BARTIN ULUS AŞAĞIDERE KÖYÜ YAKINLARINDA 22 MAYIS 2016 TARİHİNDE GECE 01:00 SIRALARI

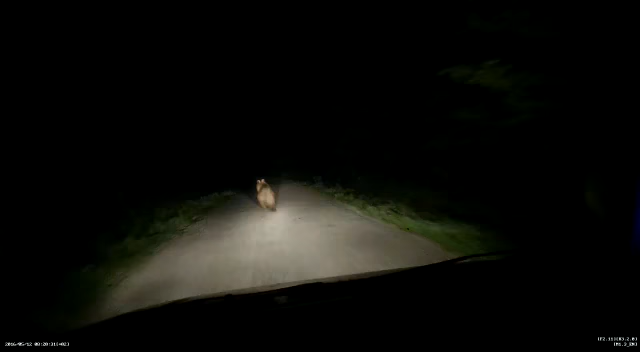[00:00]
Ayıya bak, ayıya. Ayı. Fotoğrafını çek, çek. Telefon yok, telefon ne? Al. Ayı. Al, al fotoğraf. Al, çek. Şimdi çek, kaçacak, kaçacak. Ay, bismillah. Taş atıyor çek, ya çek, ayaklarıyla çek, çek, lan. Çekiyor. Ayaklarıyla. Kaçırma bu sınır, haydi. Çek, çek, çek. Kamerayı çek, kamerayı çek, kamerayı çek. Kaçtı. Çektin mi kamerayı? Kamera çekmiyor, fotoğraf çektim. Bundan alıp. Araba.